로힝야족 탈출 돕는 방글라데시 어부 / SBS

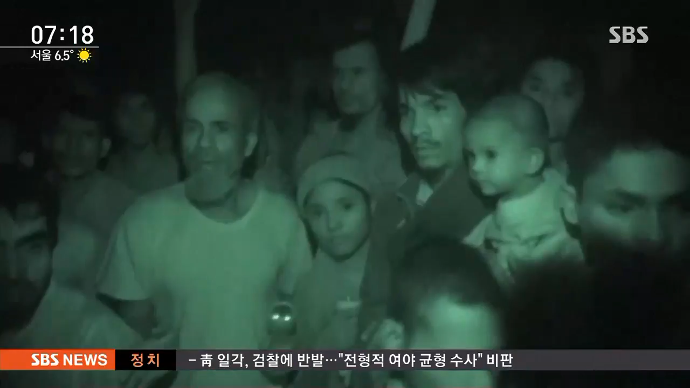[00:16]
어두운 밤, 방글라데시 어부들이 향한 곳은 미얀마 해안입니다.
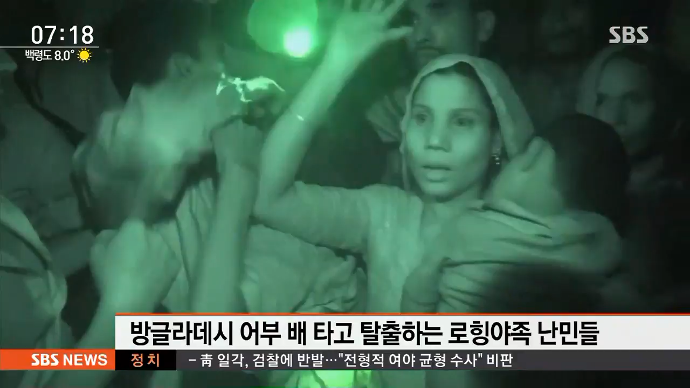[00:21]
해안에 도착하자 로잉야족 난민들이 모습을 드러냈는데 추위와 배고픔에 지친 노인과 아이들도 보이죠. 절망에 빠진 로잉야족 난민들은 서둘러 보트에 올라타고 바다 건너 방글라데시로 향합니다.
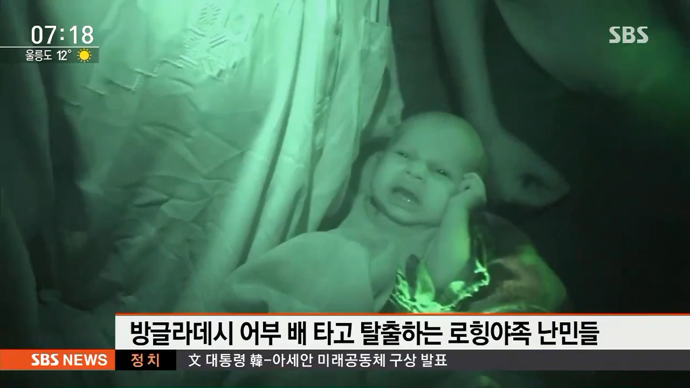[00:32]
해안가 주변에 미얀마의 군대가 있는 데다 방글라데시